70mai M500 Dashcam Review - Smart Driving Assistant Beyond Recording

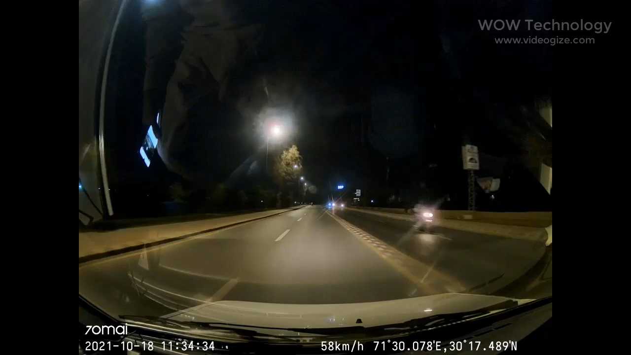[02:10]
The M500's positioning system receives signals from both GPS and GLONASS satellites,
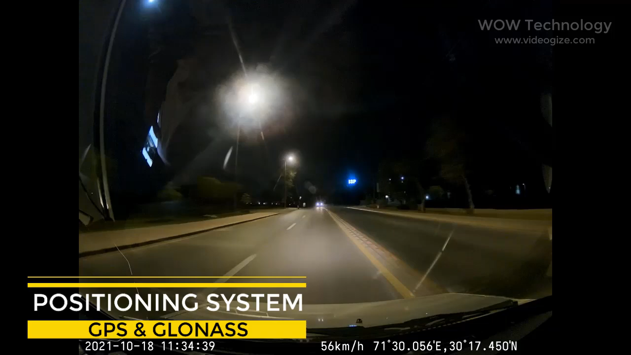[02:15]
enabling stable and accurate positioning even in areas prone to signal obstruction.